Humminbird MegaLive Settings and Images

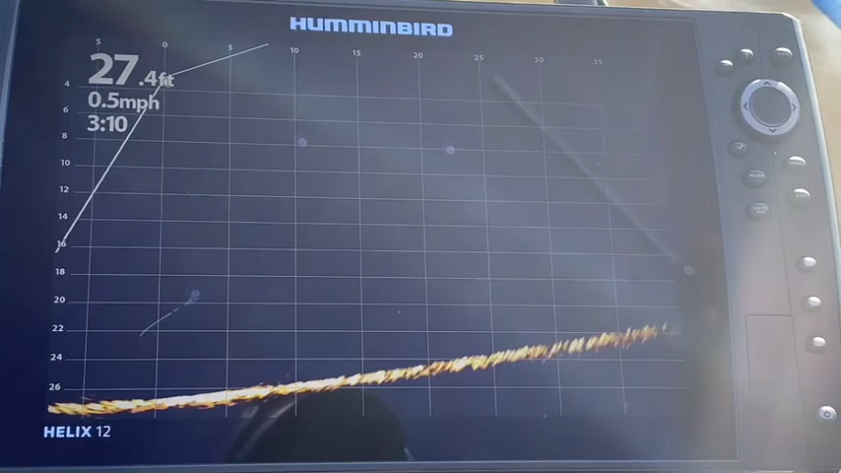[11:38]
On screen: depth 27.4 ft, speed 0.5 mph
40 feet up to 35 feet up to 30 feet and getting as close to
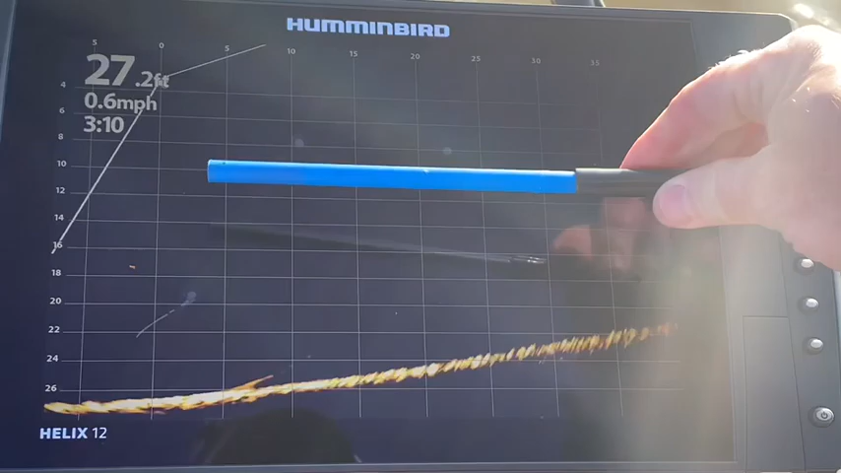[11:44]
On screen: depth 27.2 ft, speed 0.6 mph
27 feet as possible to maximize the area that is displaying the fish.
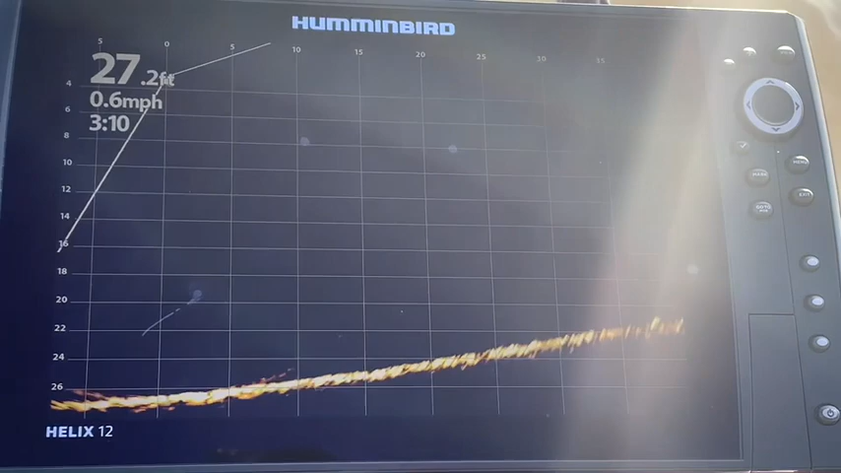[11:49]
On screen: depth 27.2 ft, speed 0.6 mph
Right now, I am currently in forward display mode, but I just pulled up the trolling motor.
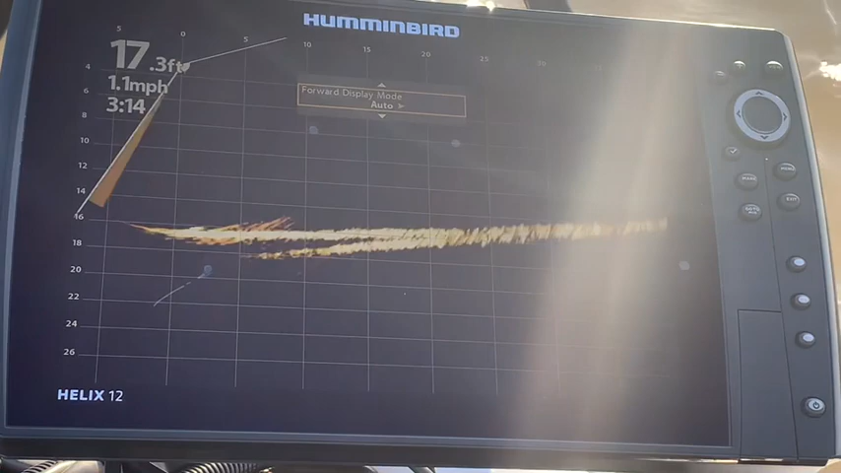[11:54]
On screen: depth 17.3 ft, speed 1.1 mph
And I changed it to two notches above 40 degrees.
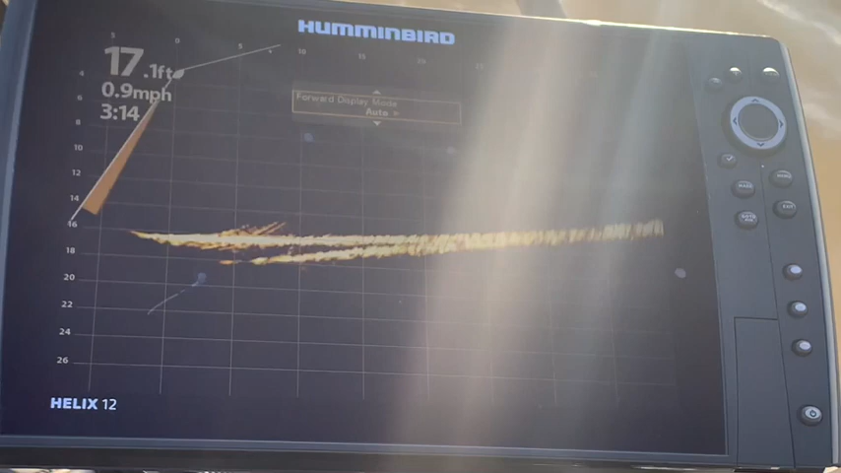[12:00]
On screen: depth 17.1 ft, speed 0.9 mph
So that means that the forward angle is now at 60 degrees.
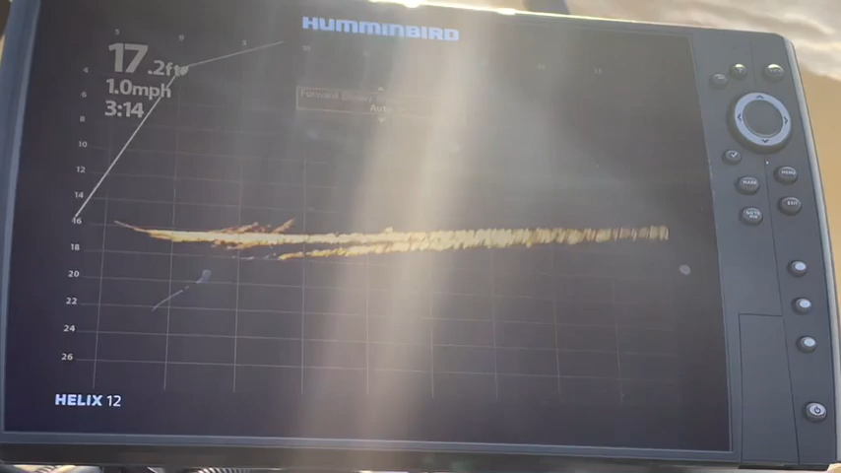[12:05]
On screen: depth 17.2 ft, speed 1.0 mph
So I'm going to get out of the forward display mode in automatic.
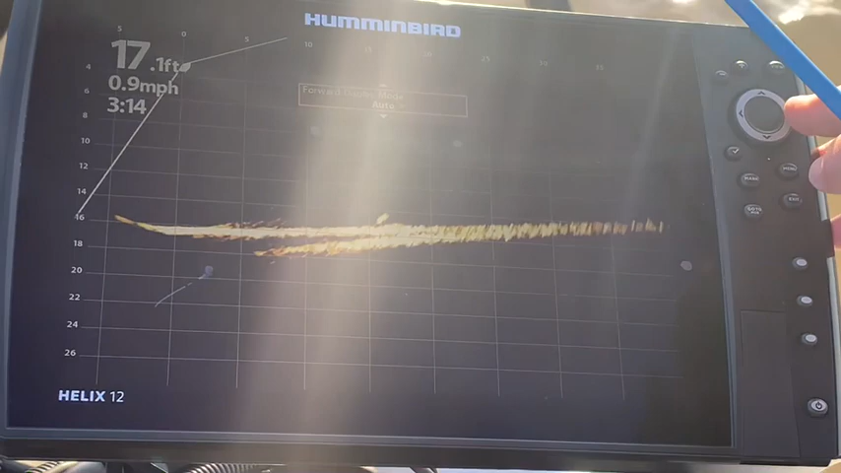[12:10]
On screen: depth 17.1 ft, speed 0.9 mph
And I'm going to change it. And you can see it's 20 degrees, which is not where I'm at.
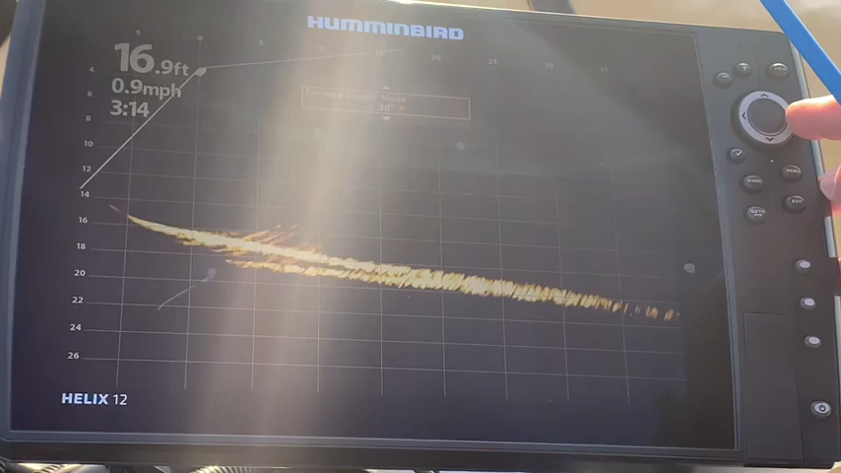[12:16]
On screen: depth 16.9 ft, speed 0.9 mph
30, 40, 50, and 60 degrees. So I'm in a little shallower water here.
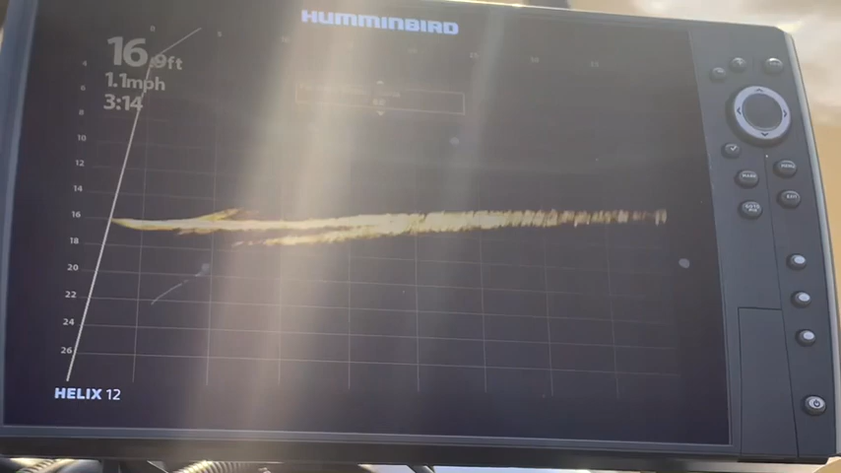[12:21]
On screen: depth 16.9 ft, speed 1.1 mph
I'm going to take this. Now I'm going to go and change my downrange.
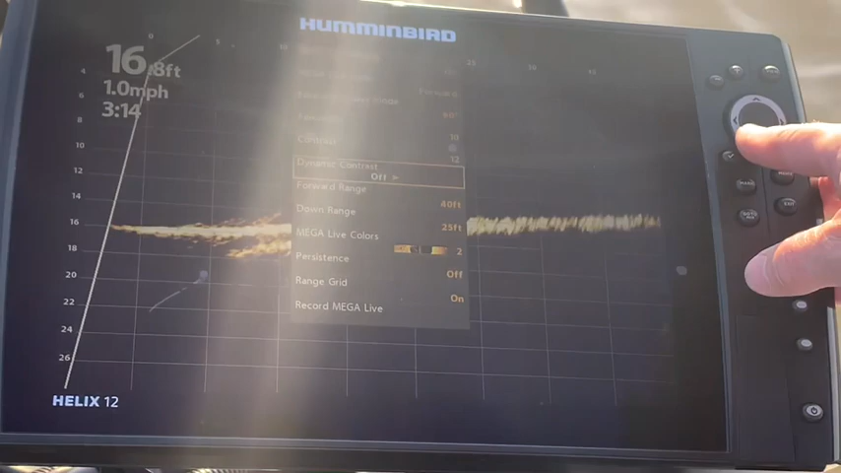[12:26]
On screen: depth 16.8 ft, speed 1.0 mph
And I want to get a much broader view.
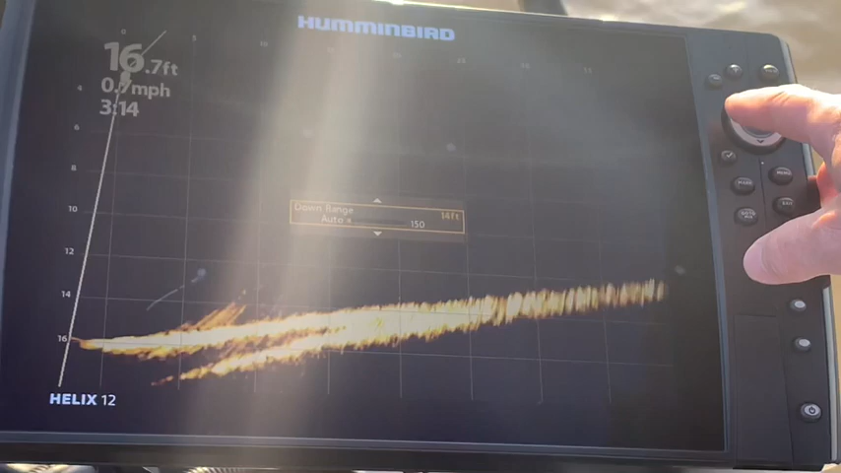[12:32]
On screen: depth 16.7 ft
And there I still have the bottom. So I'm going to exit out of there at 13 feet.
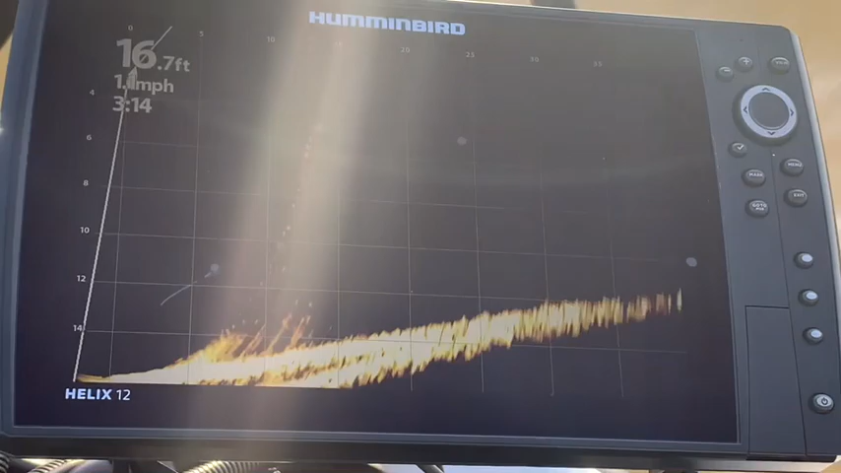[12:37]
On screen: depth 16.7 ft
And I'm going to use that. And that is the way you can customize your Megalive.
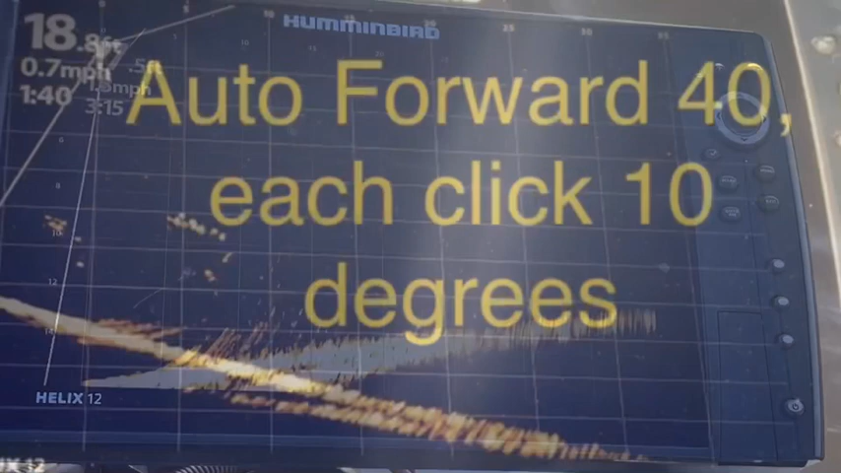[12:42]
The F forward position is set at 40 degrees. Works well under most conditions.
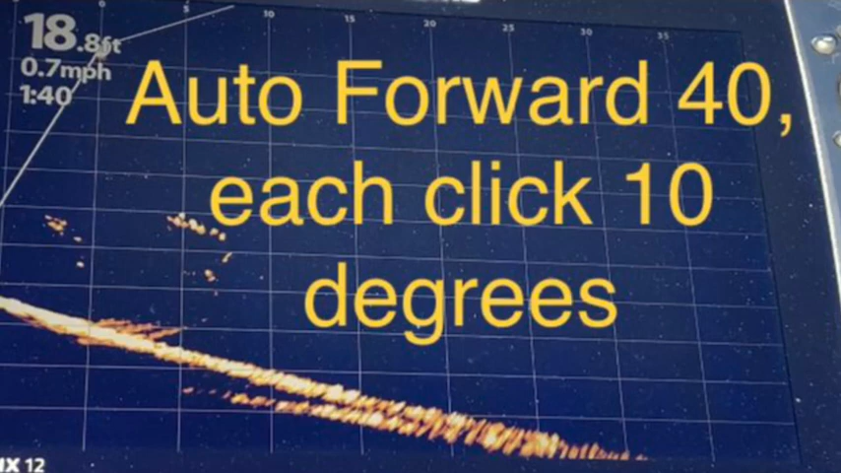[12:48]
On screen: depth 18.8 ft, speed 0.7 mph
Each click represents 10 degrees. In shallower water, try forward mode at 50 or 60 degrees.
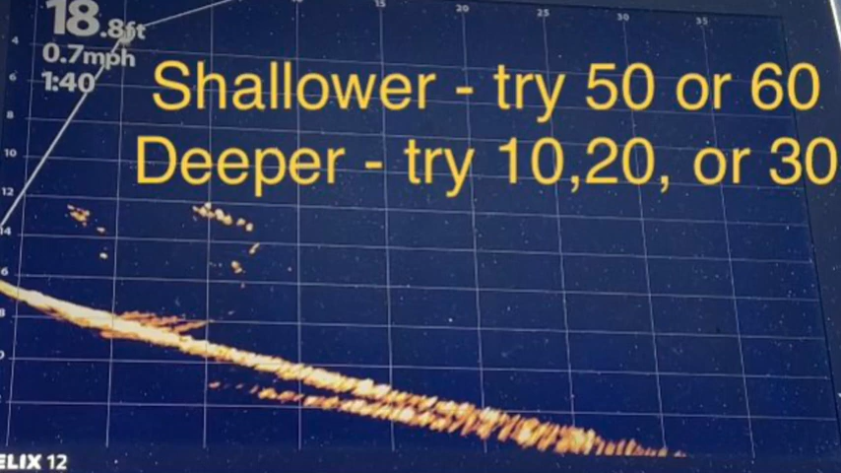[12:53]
On screen: speed 0.7 mph
In deeper water, 10, 20, or 30 degrees.
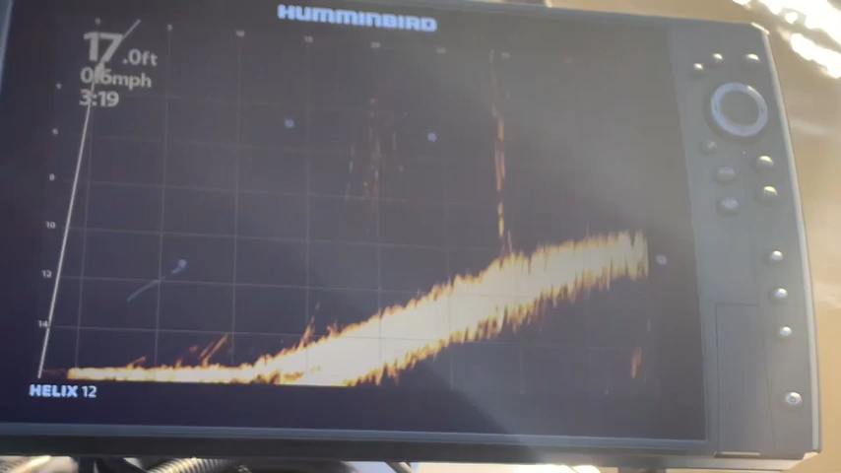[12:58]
On screen: depth 17.0 ft
The 60 degree mode is giving a different perspective. There's the pilings.
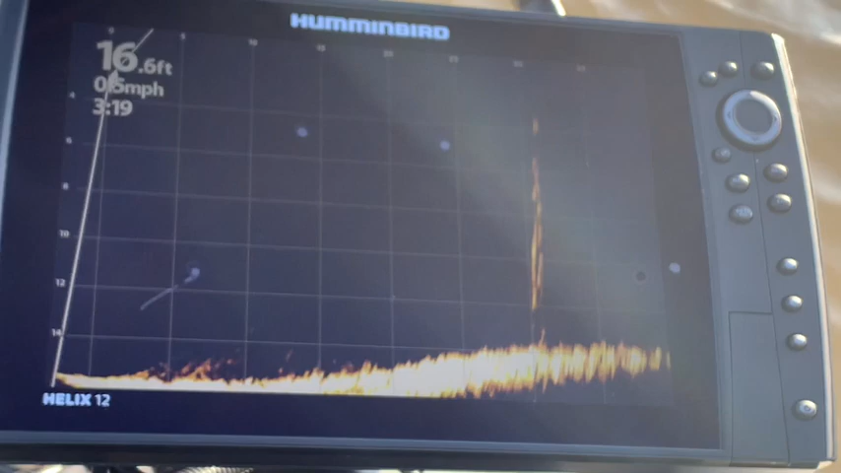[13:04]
On screen: depth 16.6 ft
And if you scan around, you can look for fish.
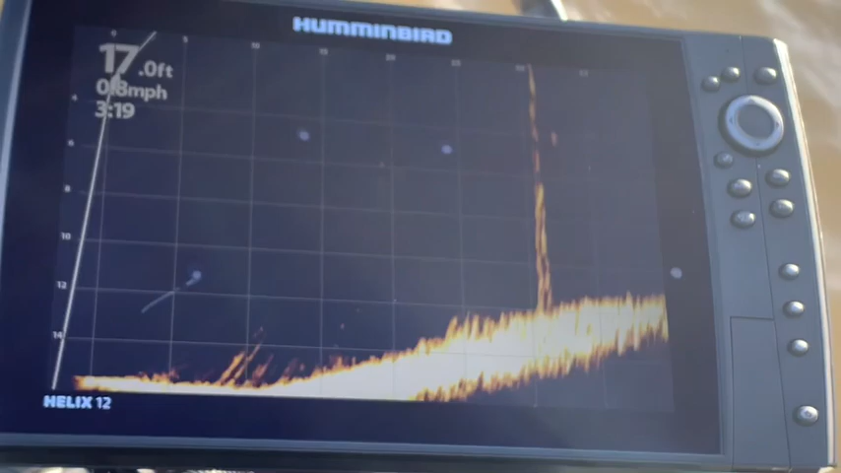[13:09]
On screen: depth 17.0 ft
And that is one of the advantages of having it on the trolling motor.
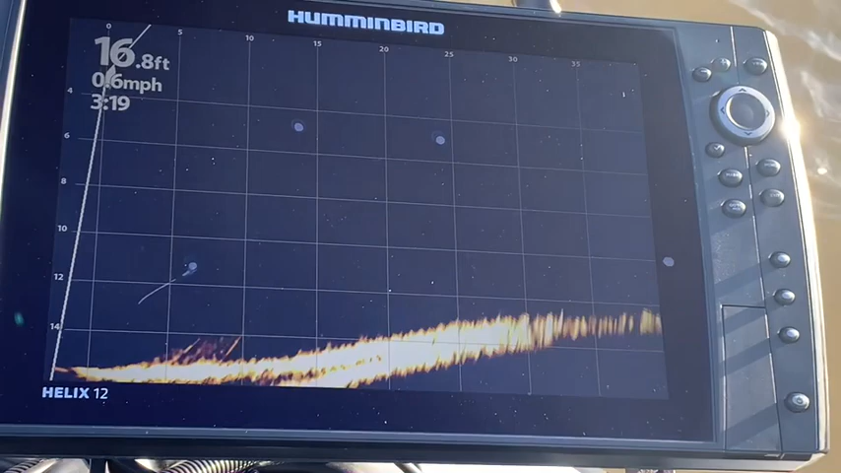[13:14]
On screen: depth 16.8 ft
You can just take your foot off the actual switch and just look around.